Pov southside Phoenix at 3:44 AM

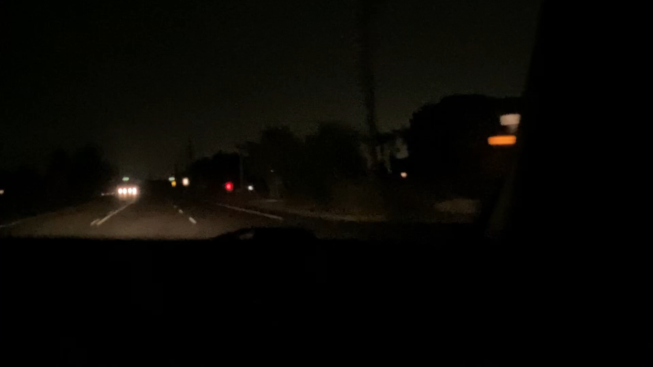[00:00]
In the video I was watching, they were talking about urban cities are just gonna have blackout after blackout with their infrastructures and update Makes sense I can see I see, literally I see Damn, we keep avoiding them What? Didn't we only get stuck in one blackout on the south side? Every time there's a blackout on the south side we're on another part of the city Where they just... This shit looks crazy Oh, it's back, what the fuck I got it on camera Oh,
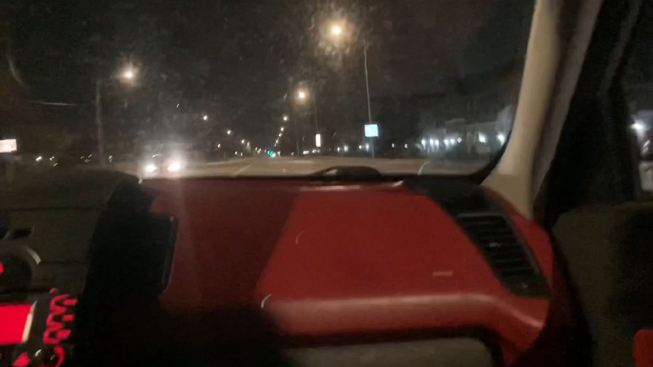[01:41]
That's good footage It is really good footage It was a YouTube video It's still recording The light comes back on on the south side The light was off The light is now on Yeah I love breaking down stories like that Most stories are just like My phone My phone It's gone I have to find My phone My mom said she lost her phone in Mexico for a few days
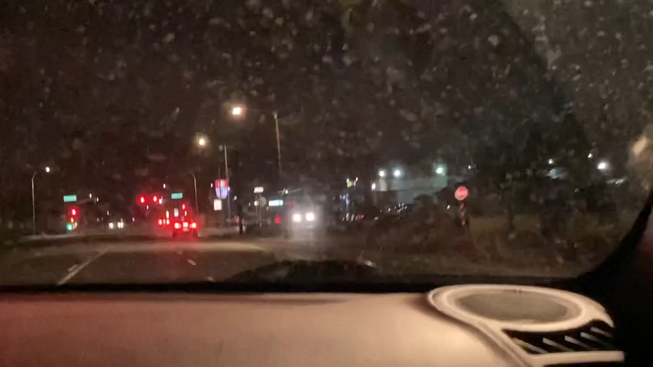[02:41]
Damn the shit That's nuts Dude This one was real Yeah I know I see that This is the driver on the south side Oh it goes There you go Oh shit The Mustang driver Oh Camaro Wow
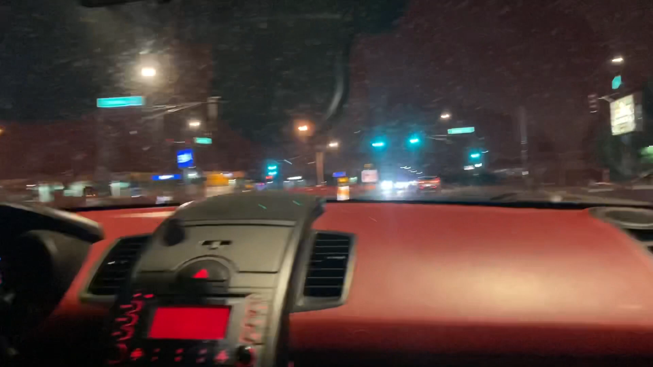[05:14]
It's crazy because I'm documenting South Lennox during the lateral expansion. Southside, blackout, drive ASMR. POV, you're driving Southside at night.
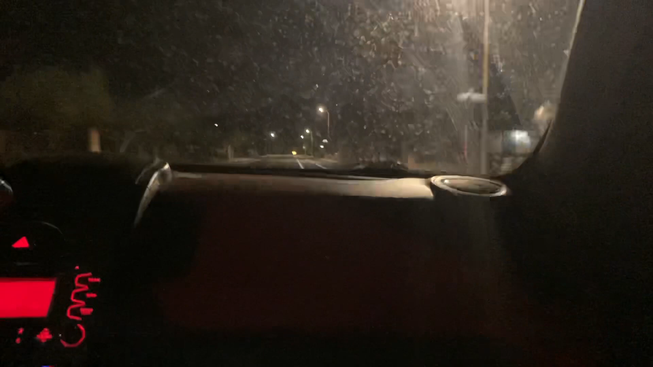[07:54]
We always miss it and then go specifically to the side of town where there is. What are this picture? Hey Bro. Hey Bro. What kind of shit? Hey Bro. What kind of shit? What kind of shit? You play Mad Max. Bro, what the fuck? The car is all fucked up. That shit blew burnt. Shit. I think the car did just...